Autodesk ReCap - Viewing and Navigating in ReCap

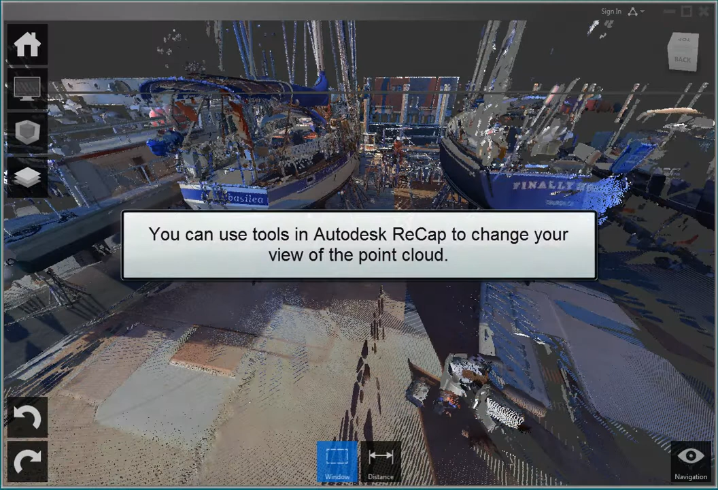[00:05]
You can use tools in Autodesk Recap to change your view of the point cloud, and many of the viewing tools work similar to those in AutoCAD. For example, you can pan to move the image without changing the viewing direction or magnification,
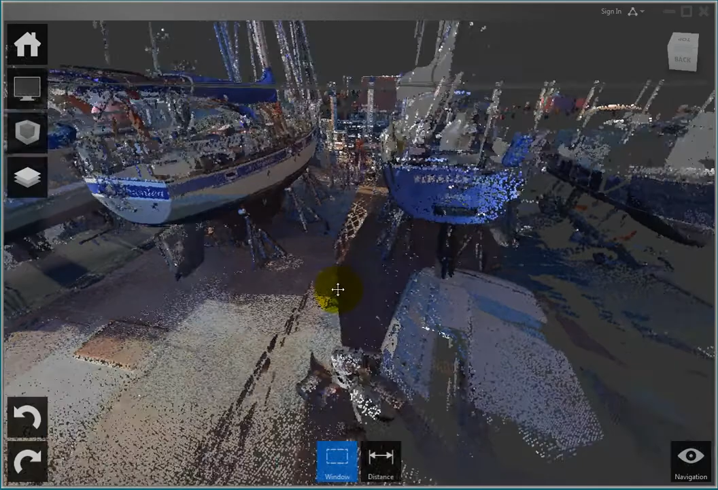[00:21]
zoom to change the magnification without changing the viewing angle, and orbit to rotate the view about an axis.
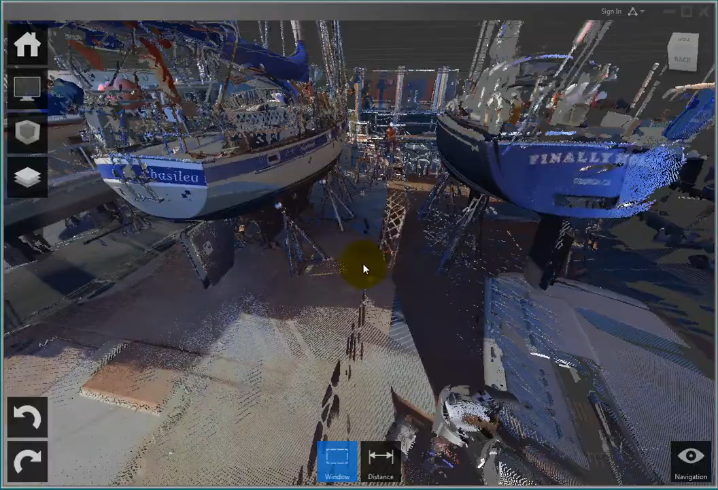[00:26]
You can also use the Fly tool to move through the point cloud and the Look tool to swivel the view.
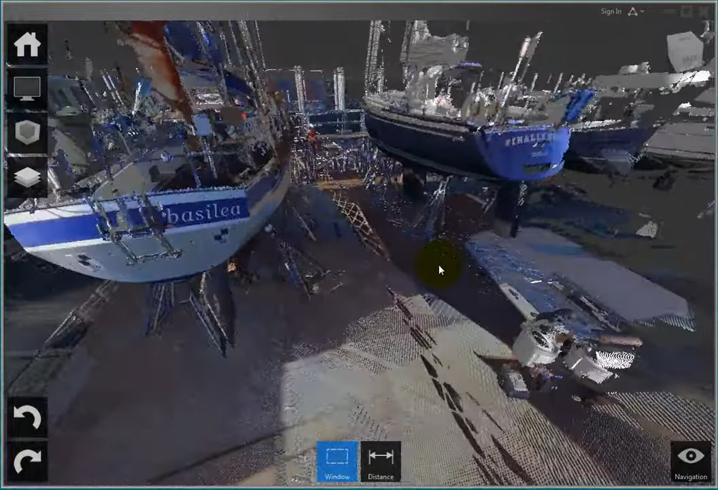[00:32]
The tools for viewing and navigating are located in the lower right corner. When you move the cursor over the Navigation Tile menu, it expands to show the various tools. You can then click on a tool to activate it. For example, if you click on the Pan tool, the cursor changes to a Pan icon, and you can click and drag to Pan.
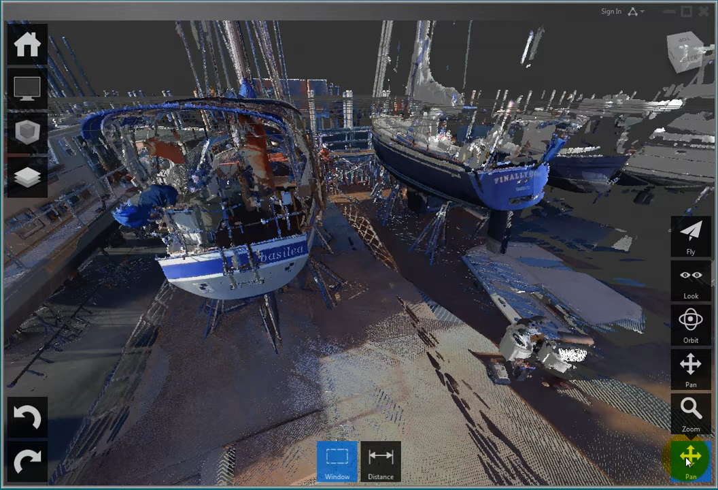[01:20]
If you have a three-button mouse, however, you can quickly switch between the various navigation methods by pressing the right mouse button and scroll wheel alone or in combination with keys such as Alt, Shift, and Control. The flyout navigation tips in the Navigation Tile menu show you each of these functions.
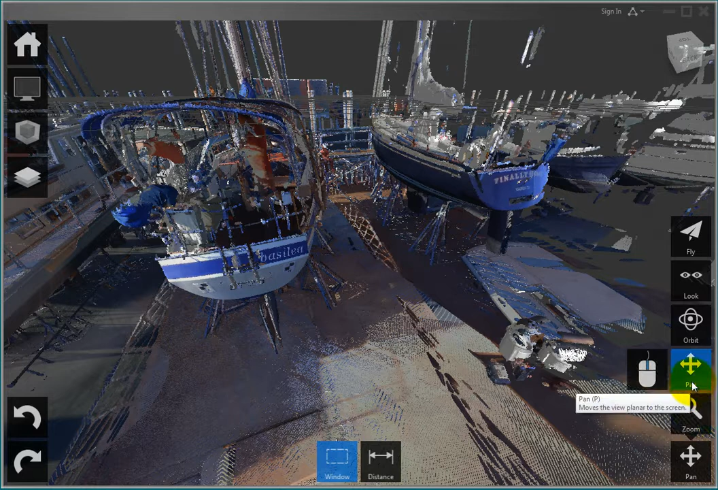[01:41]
For example, you can press the scroll wheel to Pan,
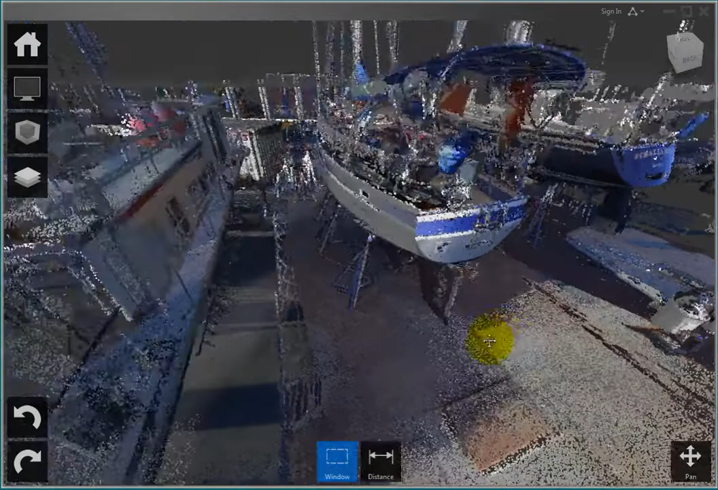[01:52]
or roll the wheel to Zoom,
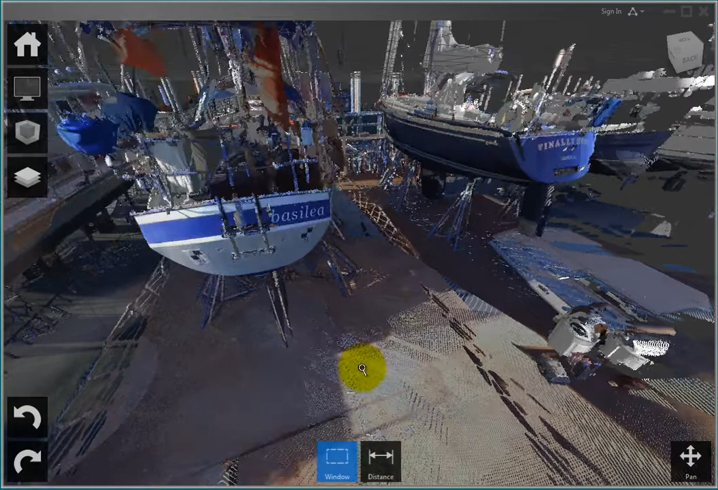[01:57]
or press the right mouse button to orbit,
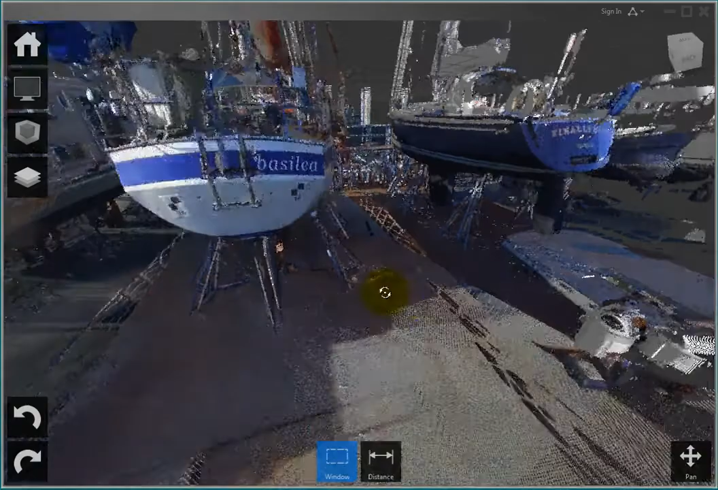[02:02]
or press the Ctrl key
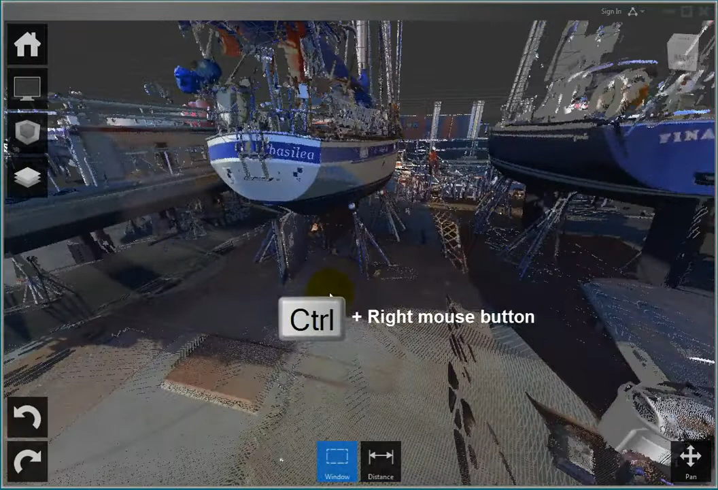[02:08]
and right mouse button simultaneously to activate the Look tool,
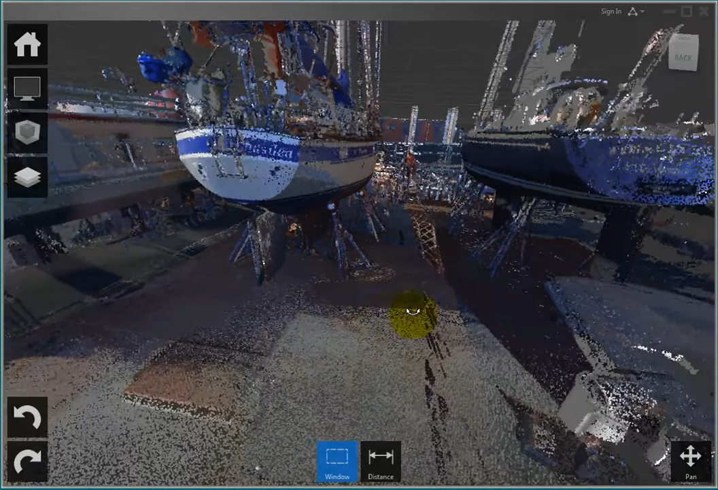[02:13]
or the
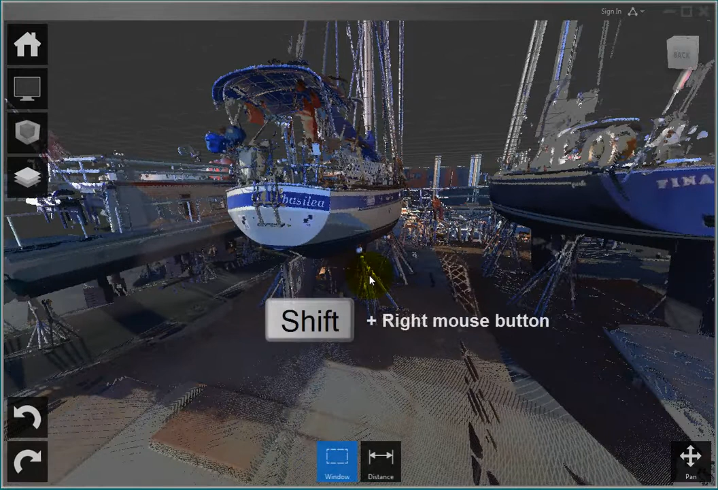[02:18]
Shift and right mouse button simultaneously to fly through the point cloud,
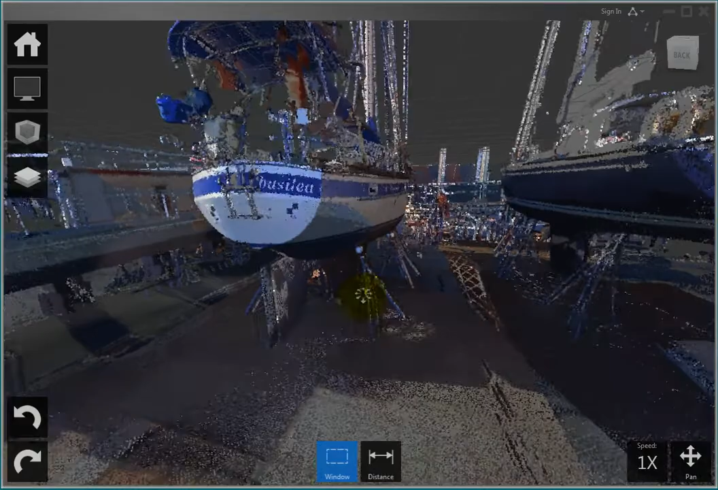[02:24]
and then use the roller wheel to change your speed.
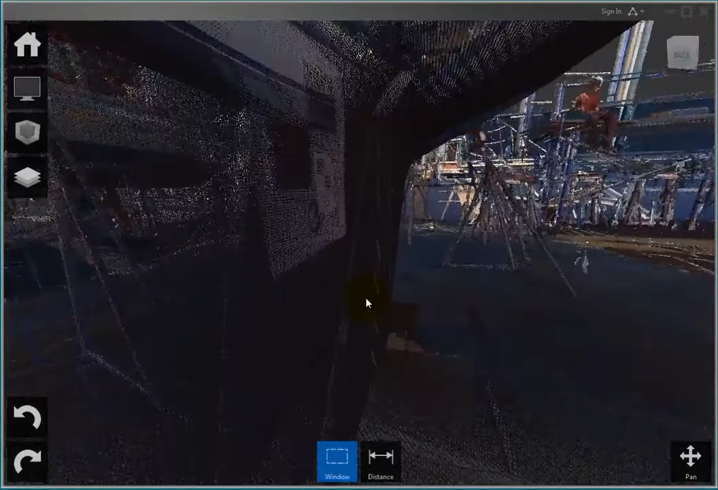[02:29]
Note that most of these navigation functions also have keyboard shortcuts.
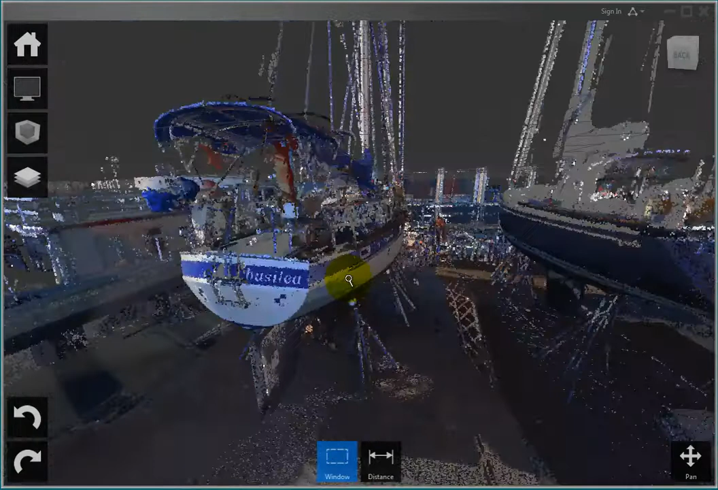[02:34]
For example, you can type P to Pan,
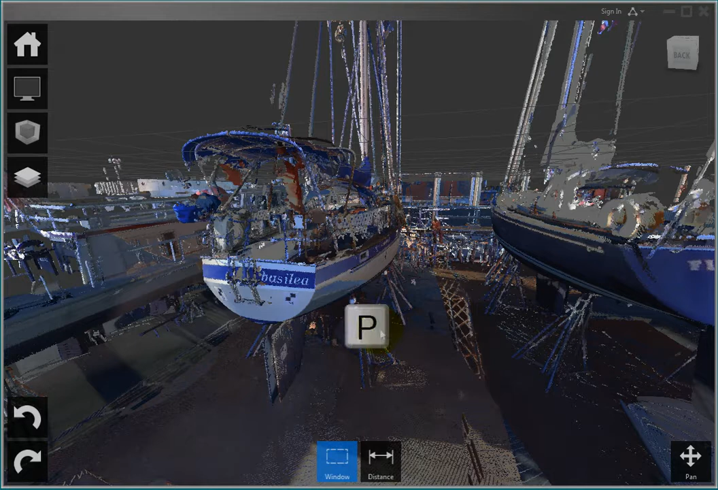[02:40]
Z to Zoom, O to Orbit,
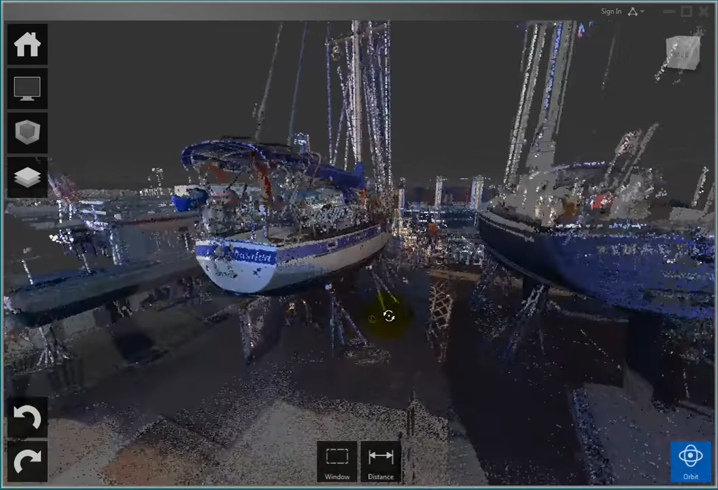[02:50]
and I to toggle between Fly and Look modes. You can also use the ViewCube to navigate the point cloud, almost exactly as in AutoCAD. You can click on a corner or edge of the cube,
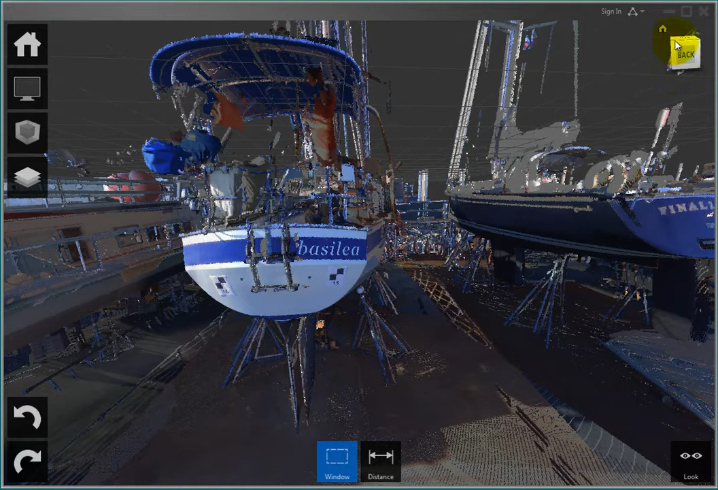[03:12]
click on a face of the cube to reorient the view to that face,
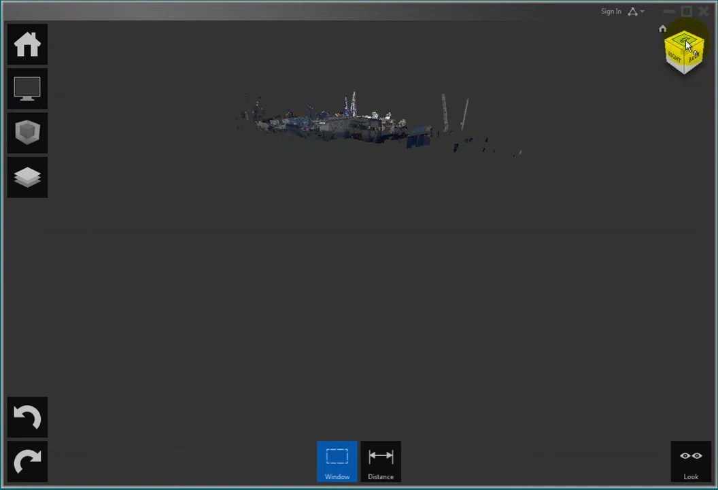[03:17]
and then click on a triangle to display an adjacent face,
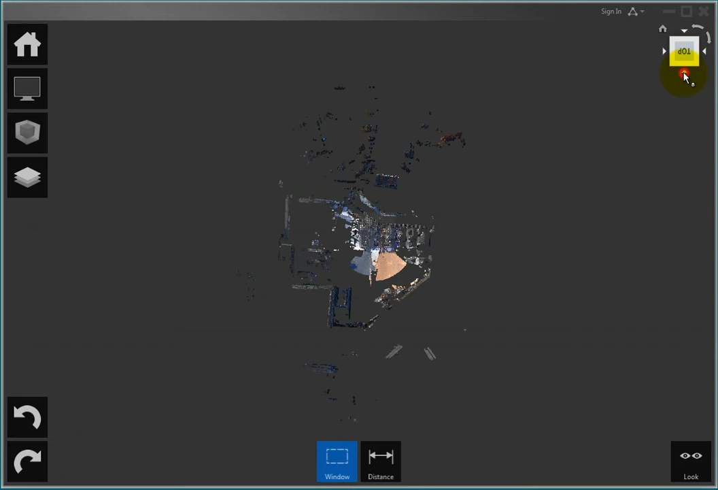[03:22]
drag on any part of the view cube to orbit freely,
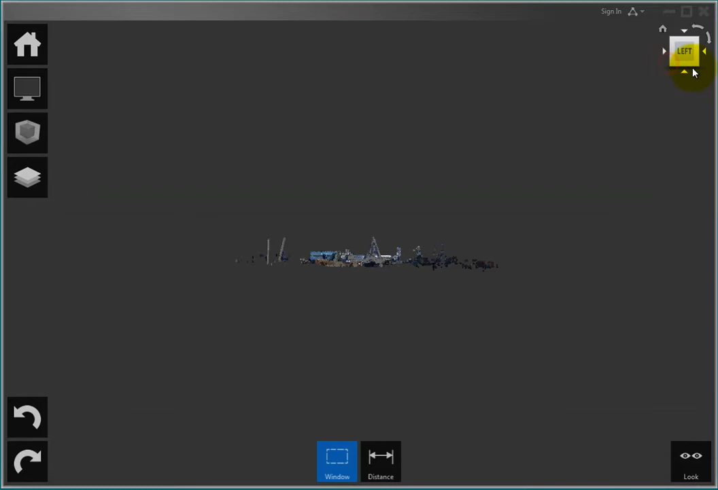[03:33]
or click on the Home button to restore the view to a top left viewpoint.
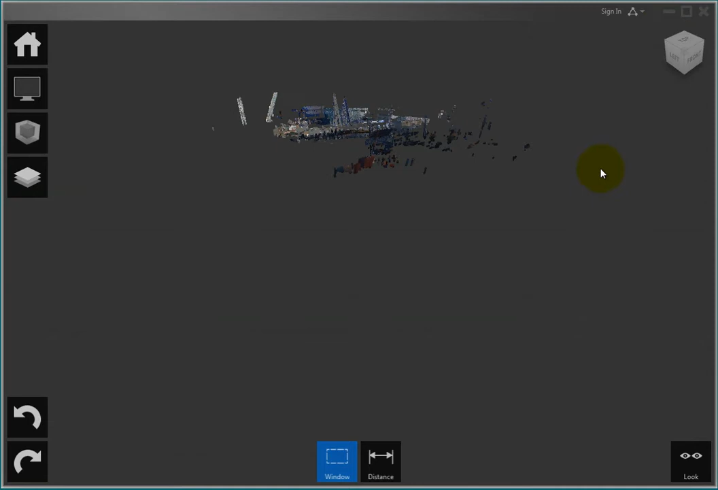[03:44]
You can also toggle many of the navigation tools on and off.
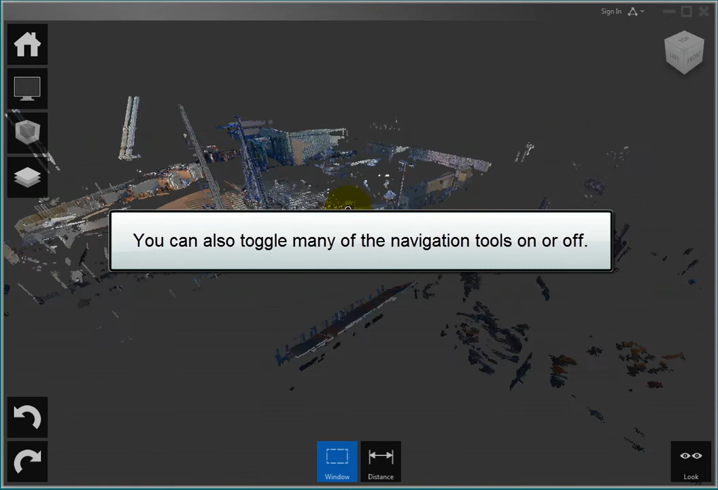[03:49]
For example, to hide the view cube, on the project tile menu, hover over the display settings, the toggle UI elements, and then the tools tile, and click ViewCube to toggle the view cube on and off. You can also click Navigation to toggle the display of the navigation tile menu.
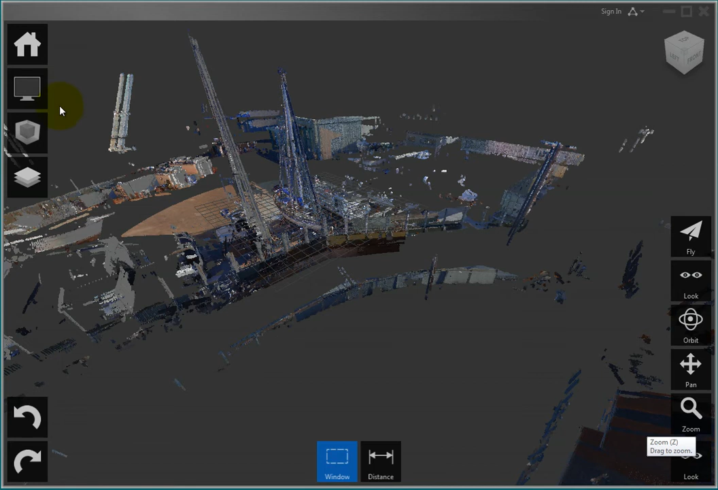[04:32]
Click Navigation Tips to toggle the display of the navigation tips flyouts, and Undo Redo to toggle the display of the Undo and Redo tools.
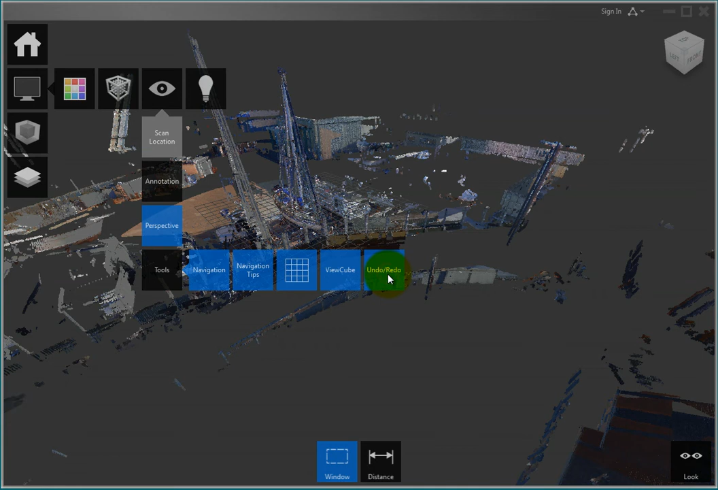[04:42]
Notice that you can also switch between a perspective and parallel projection. There are two sets of navigation tips, and there are a few different�������. And this is a fun one-degree design.